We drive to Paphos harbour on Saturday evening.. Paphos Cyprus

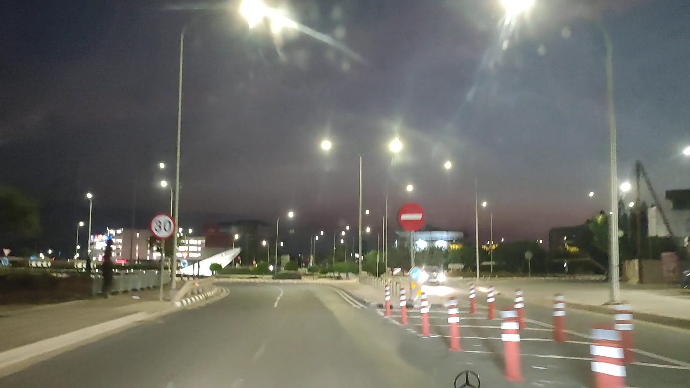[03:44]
there's a work of art been constructed in the middle of that roundabout one of these days you never know we
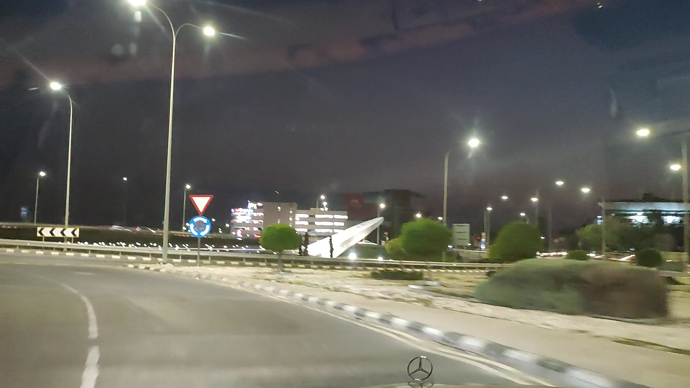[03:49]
might come and have a mosey on down on there and see if we can outrun sergeant stavros because
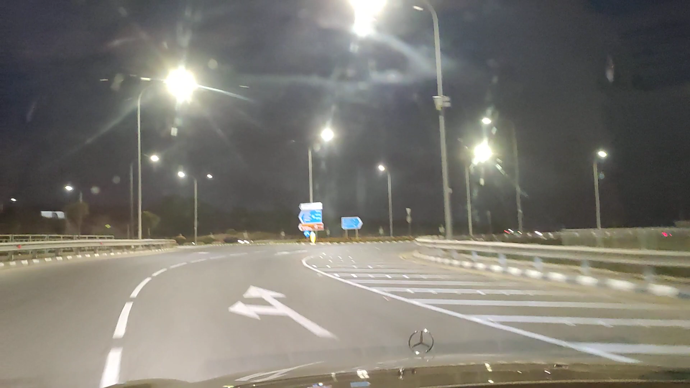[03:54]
otherwise he's going to arrest us obviously so we're going to go straight over the roundabout up in red and blue letters in greek you can see alpha
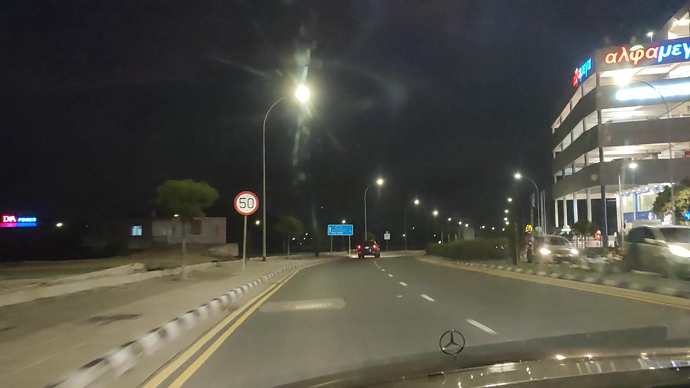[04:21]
and blue letters is dna foods that's a food hotel and just down yonder you can probably make out the golden arches of mcdonald's big bright yellow sign or gold as they say just underneath that is the word mcdonald's and then underneath that drive through receiving a booth are you enjoying your night
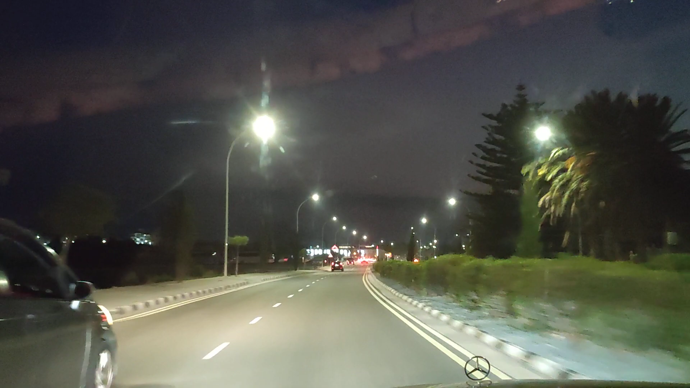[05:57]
pathos police station and we wish them well we hope they don't get any colds or the dreaded coronavirus we hope that that's gone away for good now coming up here on the left hand side now these traffic lights if you look carefully big white letters saying super
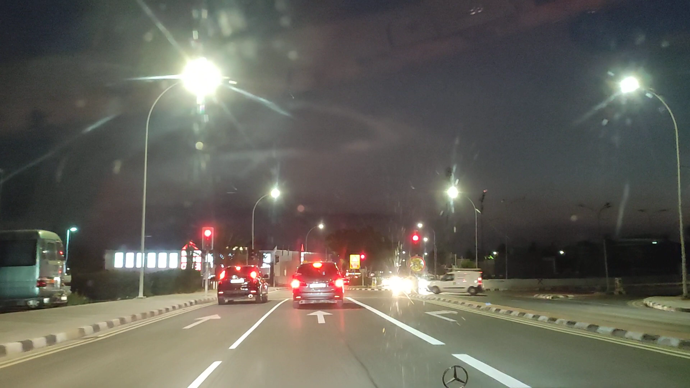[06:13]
home center and that's the home center diy sensor and then in front of that is the former debonum supermarket which is now called the era supermarket there's also a children's neck shop but all that is going to be knocked down all of that is moving up the road to buy mcdonald's and they're going to build a hypermarket and a 27 story building in downtown pathos skyscrapers and the view
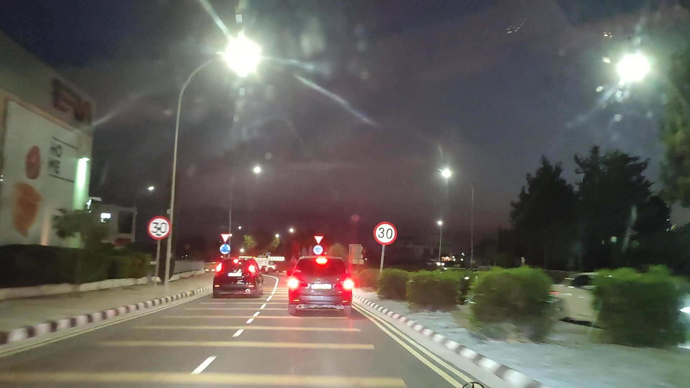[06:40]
from the top floor well you'll be able to see nicos here you'll be able to say our man ronnie over in israel and anywhere else you choose to look as well over there chase buchanan private wealth management
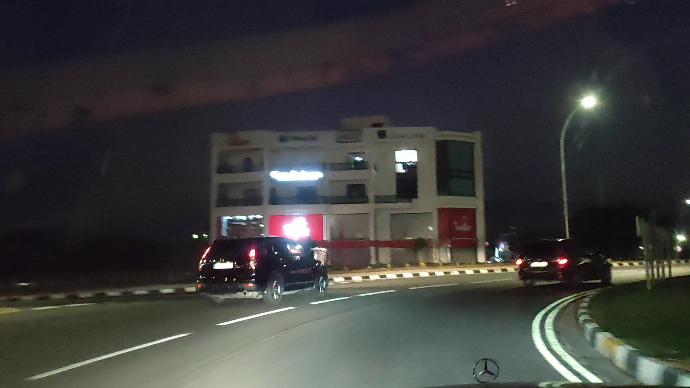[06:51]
i've never been to them because i've got no wealth for them to manage and then there's also the toy box shop underneath get ready for christmas you've got a private hospital to our left and then further down here to the right we are going to come to the is it the oasis hospital yeah yeah there's a private how'd you say it yes
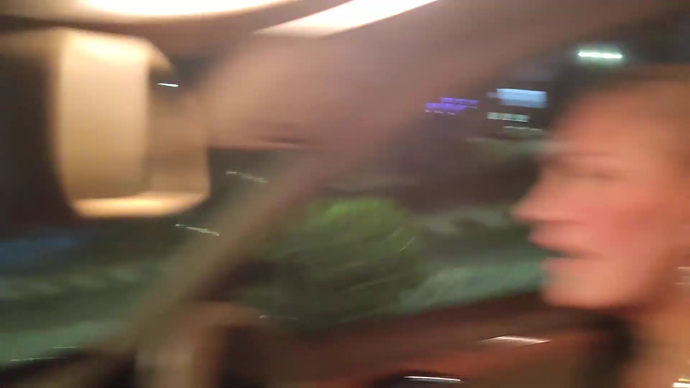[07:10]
yes yes private hospital so that's going to come up just down here on our right hand side now if miss maggie's watching she likes this
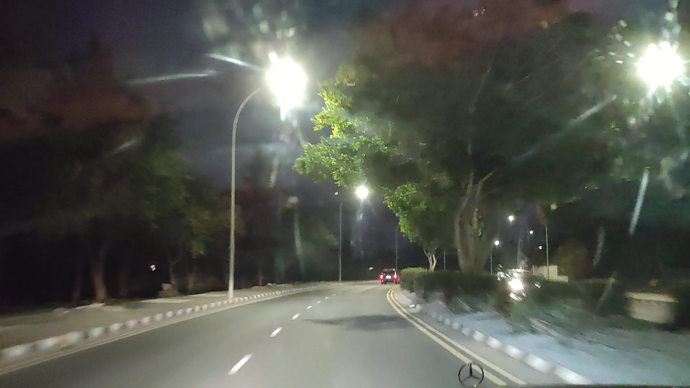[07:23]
tree-lined avenue all the way down to papos what cata papos is says she's been down here many a time with friends and family and it is a very very nice strip of road indeed not because it's leading you to paradise it actually is a very nice road a bit rough the surface these days but the road is tree-lined although if leptus has their idea they're going to remove all the trees down here to our left hand side and build villas shops schools hospitals all sorts of things it's called ecopolis when
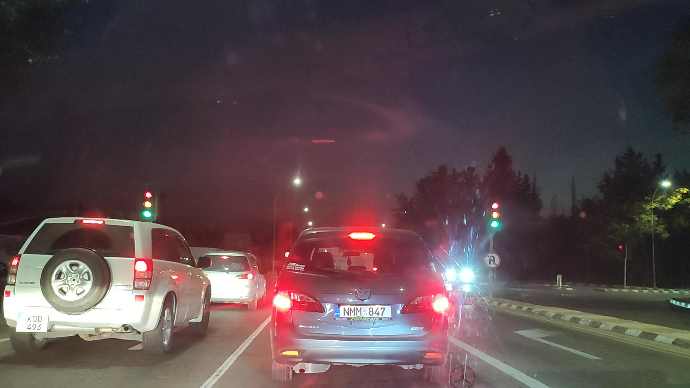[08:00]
ronnie miller's property that's one of our members of our family and you head into the universal area and if you were to go right you would head back into yeraskipu for some reason we've got a bit of a tailback going on here obviously someone on a mobile phone that's normally the case so tree-lined avenue down to paradise stick with us in another couple of minutes we will be in downtown kato papos and we will stop just short of the olympic lagoon hotel and we will take a right head along the pasadonis avenue which is the hotel's
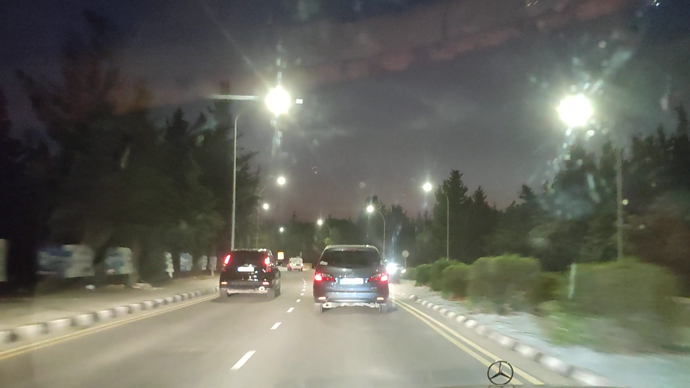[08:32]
road and eventually we will arrive in the downtown kato papos promenade area so you're going to get some great views that's for sure to see you at the booth and you enjoy your drive yes the
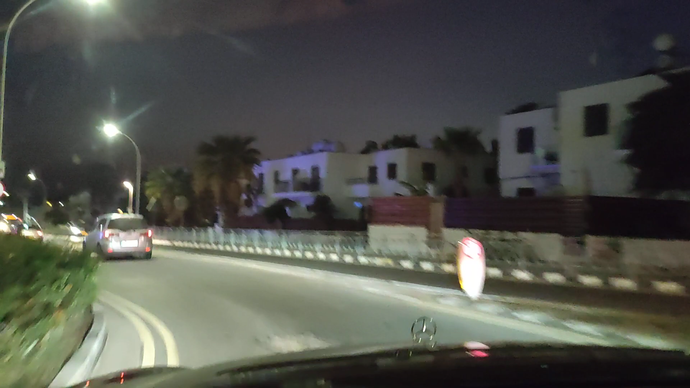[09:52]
we've got a parade of shops to our left hand side not much of any importance to people are watching in there and then coming up here you've got the veronica hotel mr lee jackson stayed there a couple of months ago and i believe he had a great great holiday with his wife and his friends got the greek grill restaurant there and you've got various restaurants scattered around gift shops hellenic bank if you want some money over there you need to pop your card in or pop in with a gun i normally pop in with a gun and then just down here you've got the romeo
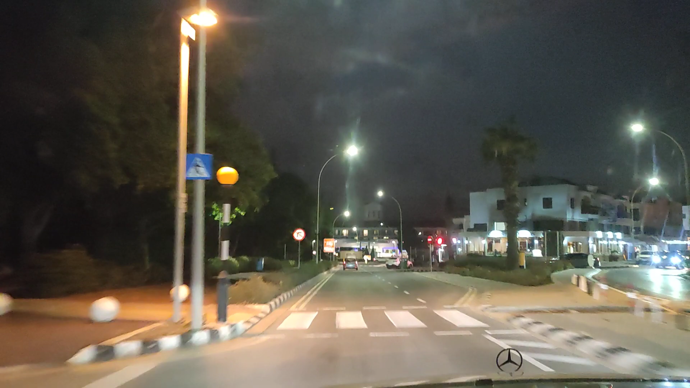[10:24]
saverna and then right in front of us you've got the olympic lagoon that's the hotel where miss ellie missed a lot and that's the hotel that threw us out quite recently but don't worry we're going to pop in there again because
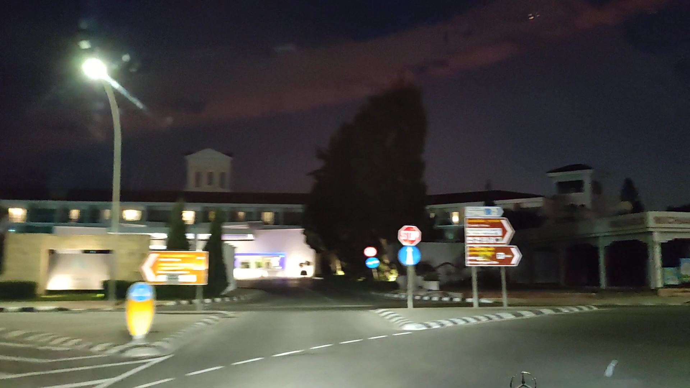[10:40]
we've got to make an especially for you for a wonderful lady called miss chloe so we're going to pop in there very very soon and see if we can get away with it yet again so here we are this is past sedonis avenue or as we call it hotels avenue watch this gentleman on a push bike receiver booth he doesn't seem to have much care for his
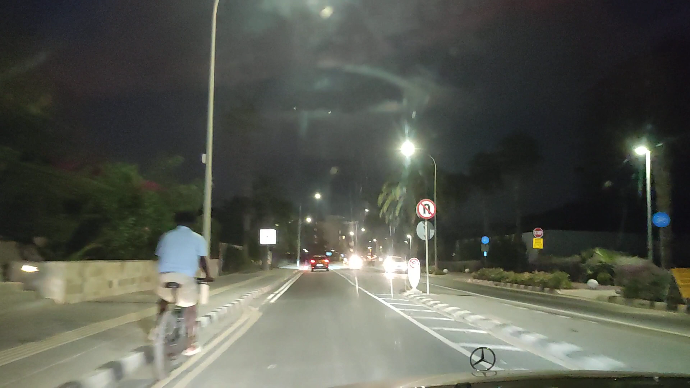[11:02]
well-being no lights nothing there we are we didn't kill him this gentleman here has got a little bit more care for his well-being he's got a little red light there we are coming up on the left hand side now is the beach bar known as the anesthesia beach bar and that's where we go and climb the snake then this hotel coming up is the amabi luxury five-star hotel which means that the next one is one of the most